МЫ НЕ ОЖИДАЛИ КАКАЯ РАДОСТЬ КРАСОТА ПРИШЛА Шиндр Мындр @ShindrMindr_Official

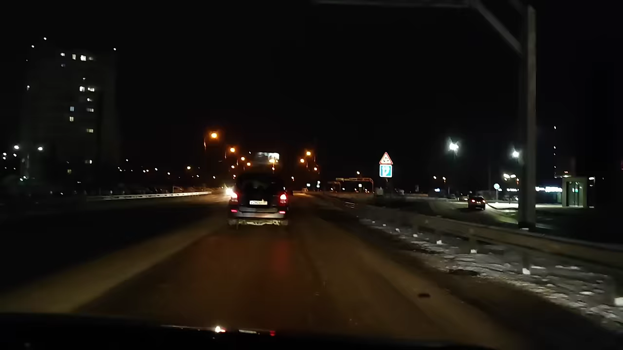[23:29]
Ой, ребятки, едем потихонечку. У нас колеса зимние все. Саня, Саня, не балуйся. Ну вот дороги все, вон, смотри, какие камни снежные.